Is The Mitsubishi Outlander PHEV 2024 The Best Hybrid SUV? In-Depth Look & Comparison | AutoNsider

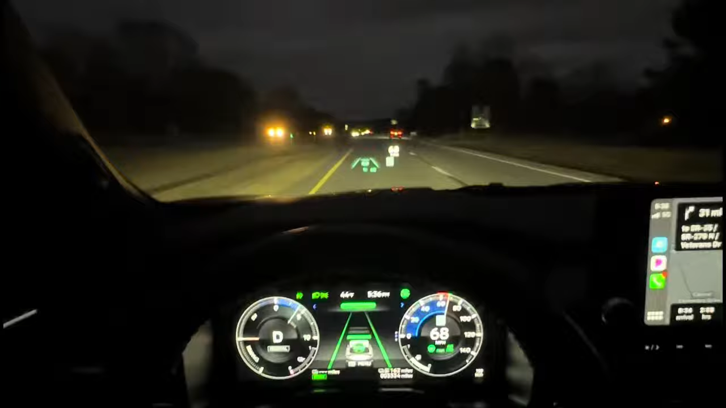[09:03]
With that dynamic cruise control and the heads-up display that gave me all the sign recognition along those dark highway roads.